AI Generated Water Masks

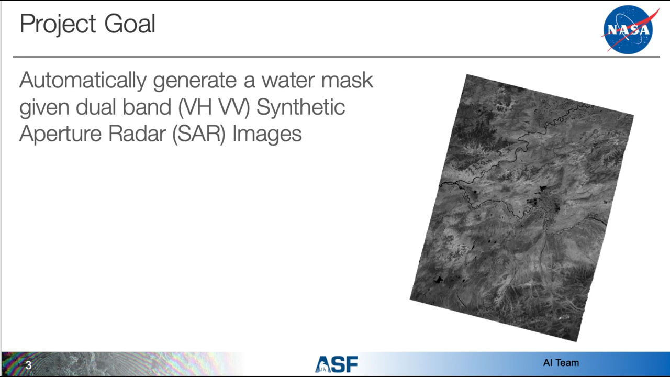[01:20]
So whether it's night or day or if there's clouds in the sky we can still get those images. Also ASF being a SAR deck, we have a lot of access to the data. And right here it kind of gives us the rundown of what we decided to go with.
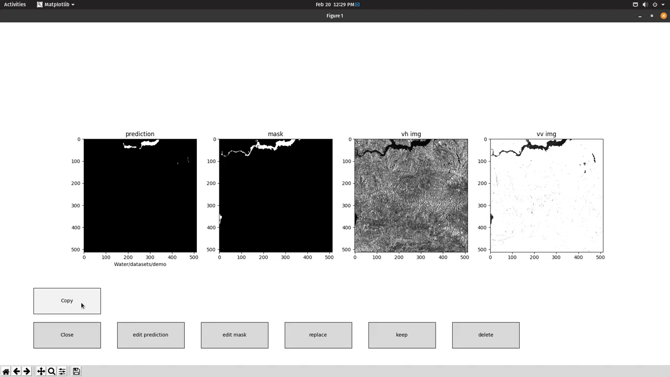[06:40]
And in cases where you're not sure what you're looking at, SAR images can be difficult to interpret. We can press copy. Opening QGIS, we can come up here,